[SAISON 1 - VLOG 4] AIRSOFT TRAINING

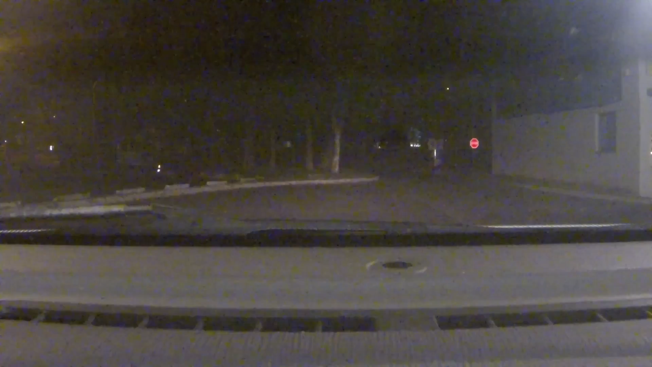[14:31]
Ah allez, on va aller au bowling, on va pas filmer sur place comme on vous a dit juste avant, on va pas recorder ce qu'on a déjà fait. Mais on va se suivre comme il a sa bagnole et j'ai la mienne. Allez, let's go. Enculé. Putain, il fait le stop, je rêve.
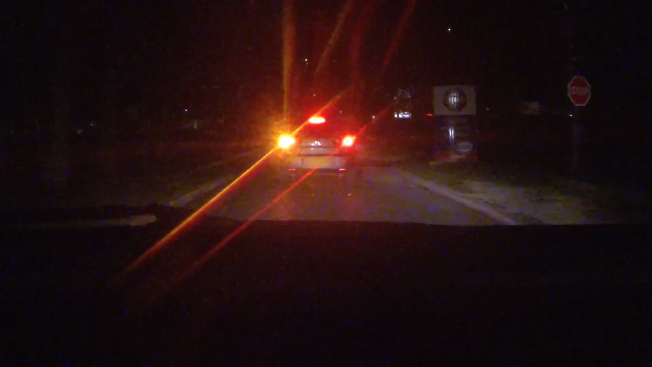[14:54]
parti. Alors s'il connaît vraiment bien la route ou pas. Alors, je me souviens de passer par là, mais...
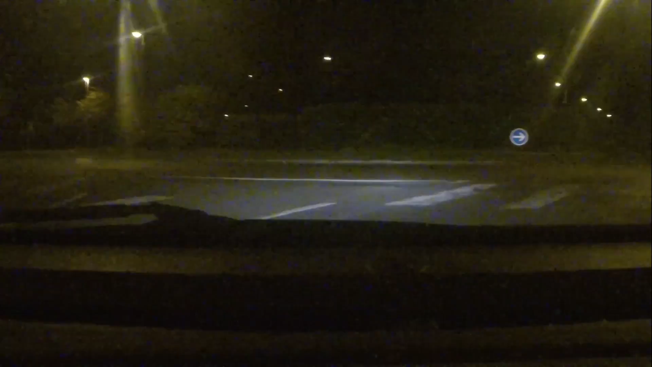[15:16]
Moi si je passe par le rond-point, vous voyez, je suis là. Et je suis devant lui. Il va me redoubler après. Hein. Ah bah le v'là. Allez. Allez. Voilà.
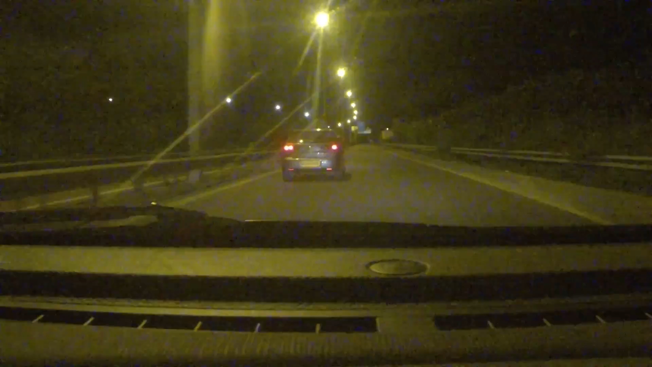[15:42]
Let's go. Salut. Ah la vache, toutes les tentatives que je lui ai laissées en me foutant sur le côté et tout, pas moyen qu'il comprenne ce con.
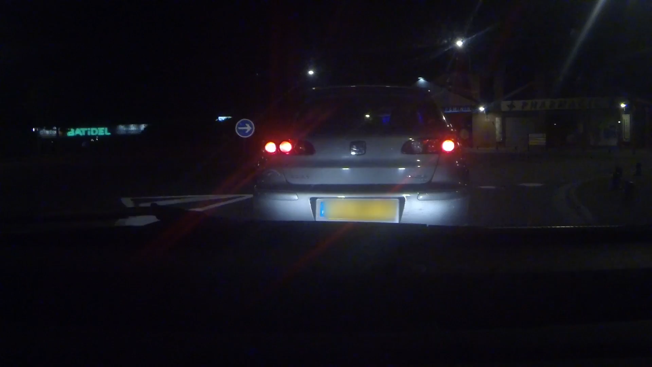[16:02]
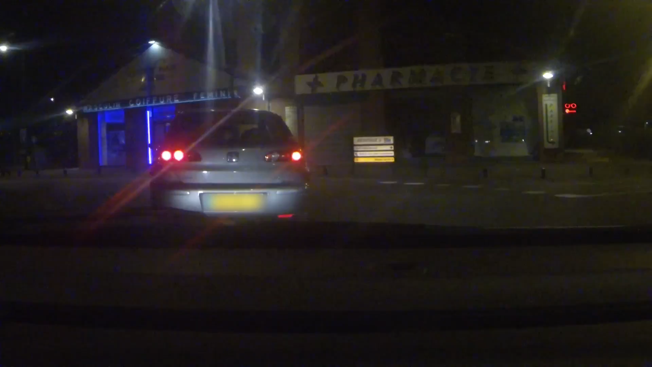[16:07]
Il s'est poussé. Tout à l'heure il me fait oh va devant, je connais la route mais va devant. Ah bah je vais bien moi. Ah c'est ouvert. Wouhou.